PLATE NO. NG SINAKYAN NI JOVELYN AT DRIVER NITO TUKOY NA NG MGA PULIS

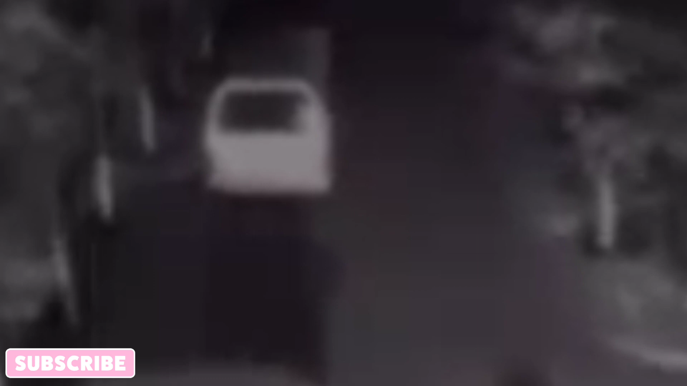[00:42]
Base sa kuha ng CCTV, kinumpirma ng pamilya ng dalaga na si Joglin na ay sumakay sa naturang mutay cab.